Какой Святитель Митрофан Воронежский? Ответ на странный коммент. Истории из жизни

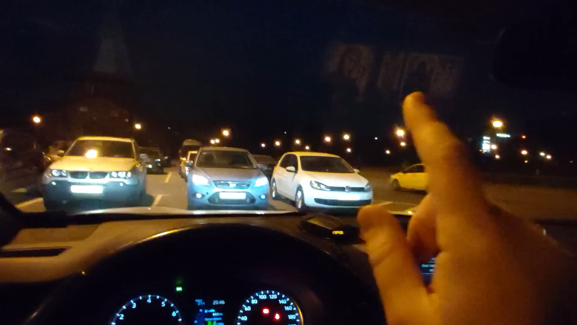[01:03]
Кстати, вот у меня святитель Митрофан, вот он, среди трех святых и Богородицы, проецируется на стекло на темных участках, вот если на свет, он не видно будет. А если на темном, видны эти святые, как такая слабая проекция прозрачная. Почему именно эти святые? Потому что святитель Спиридон, сейчас очень коротко скажу, ознаменовался в моей жизни чудом, да, то есть он сделал чудо. Я об этом тоже рассказывал очень давно, когда еще канал был посвящен частично автомобильной теме,